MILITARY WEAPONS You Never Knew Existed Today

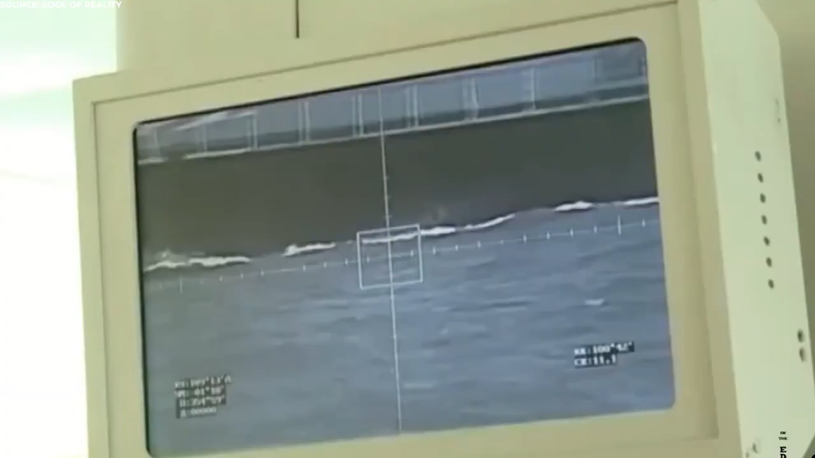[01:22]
A new sophisticated fire control system allows fully automatic tracking and targeting against supersonic aircraft,